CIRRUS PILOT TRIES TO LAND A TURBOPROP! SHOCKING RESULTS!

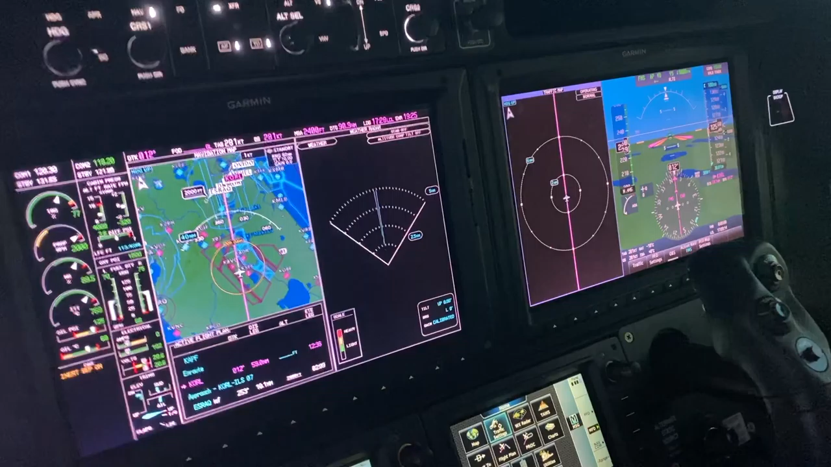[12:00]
What traffic weather chart. Now we have 6 screens. Yeah. Oh, that's a lot of data. Okay.